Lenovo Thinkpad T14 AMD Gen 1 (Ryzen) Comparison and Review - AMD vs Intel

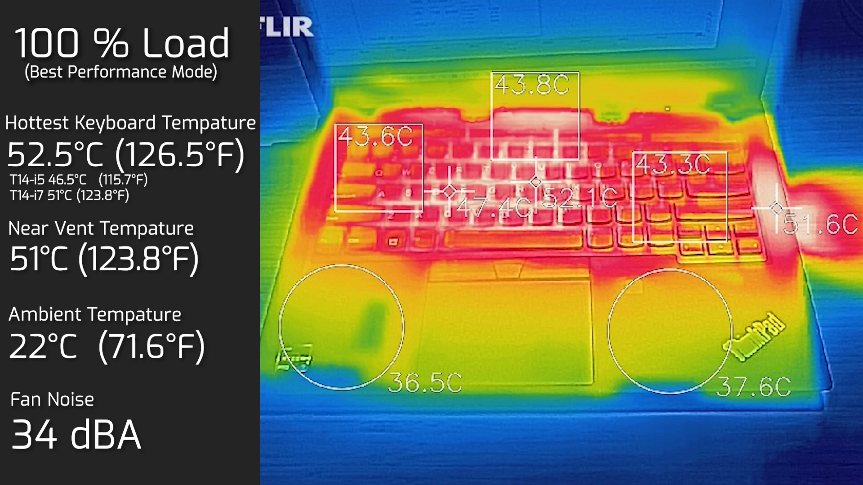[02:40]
And that is actually one decibel quieter than the Intel version. And I also measure the bottom back cover of the computer. And the hottest area measured in at 57.5 degrees Celsius. So that's actually quite hot.
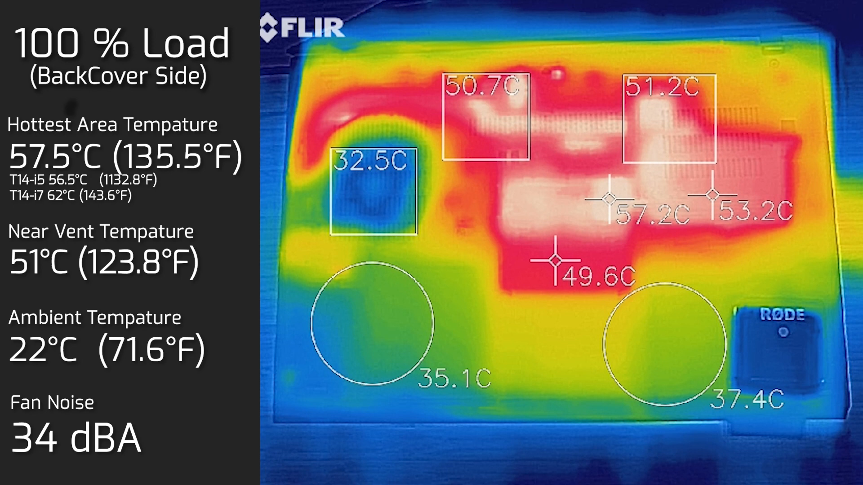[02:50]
So I would not be putting this on your lap. I don't advise any computer to be put on your lap there as well.